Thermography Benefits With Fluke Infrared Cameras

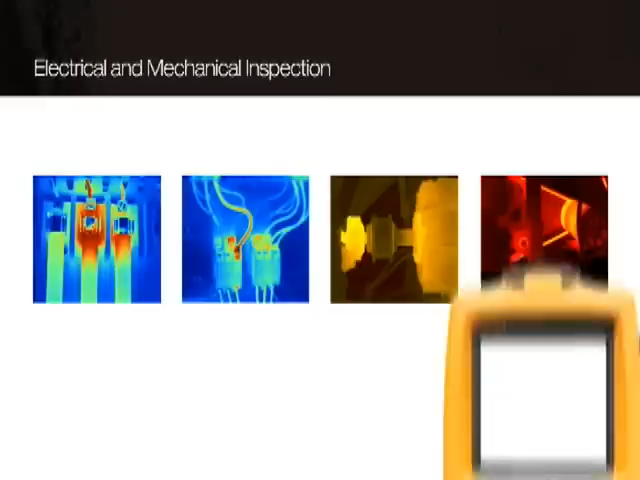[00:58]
The IR image will reveal hot spots in the system, verifying problems like unbalanced and excessive loads,
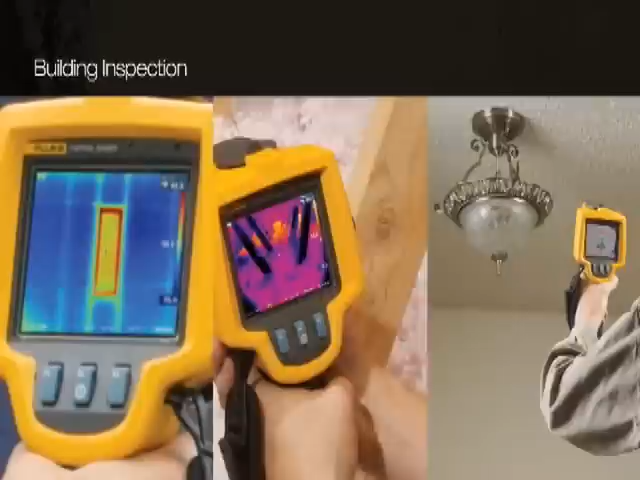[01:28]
Thermal images will reveal the exact location of issues without the need of time-consuming searches with a moisture meter or drilling and probing to find missing insulation.
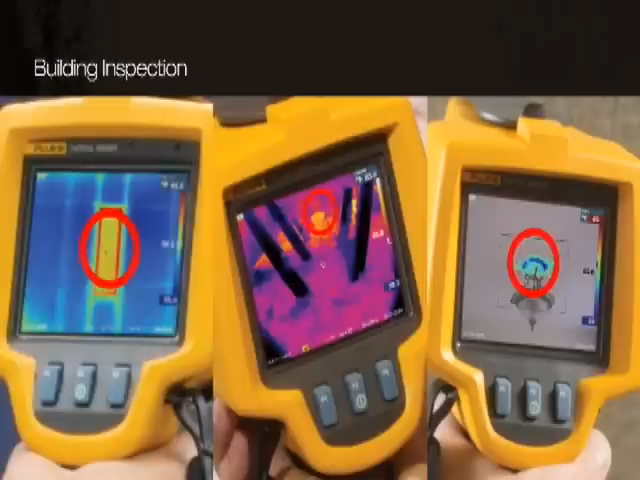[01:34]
Here are a few more examples where a thermal imager can help detect problems.
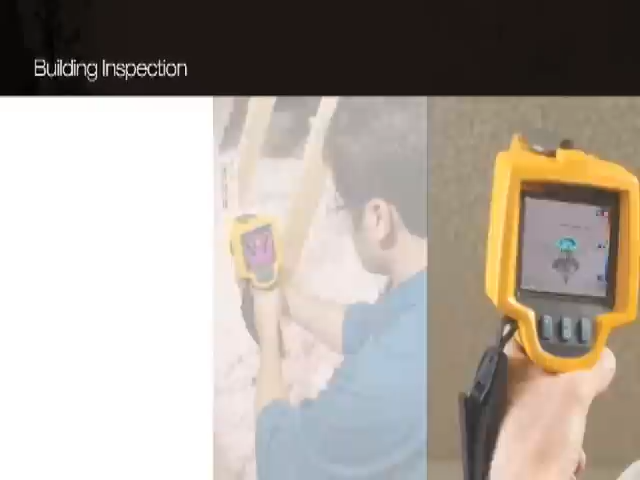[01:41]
Wiring mistakes in relays and switches.
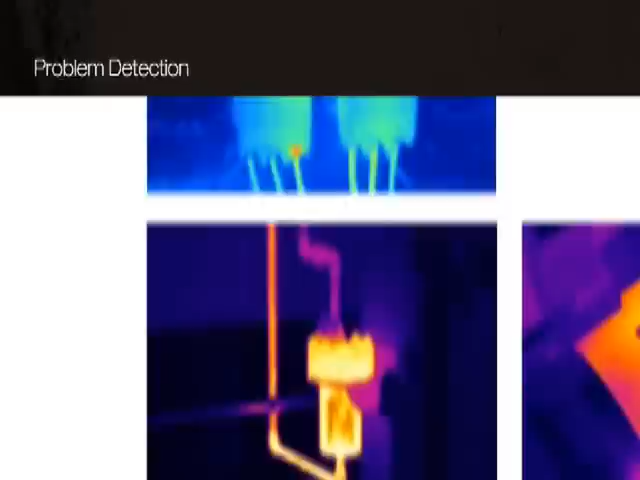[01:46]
Faulty steam traps. Issues in motors or pumps.
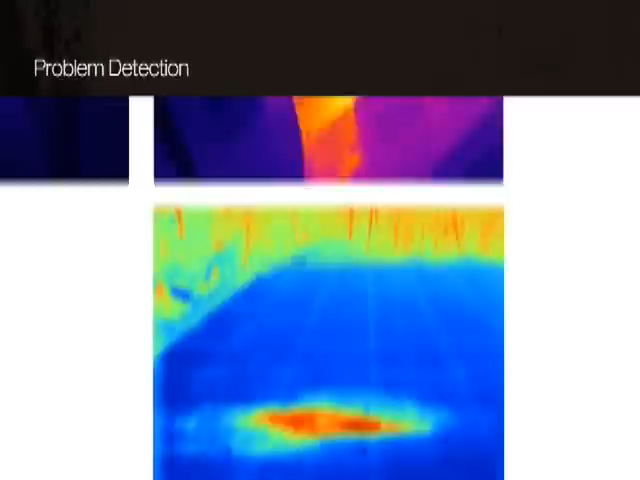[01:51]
Or moisture in low slope roofs.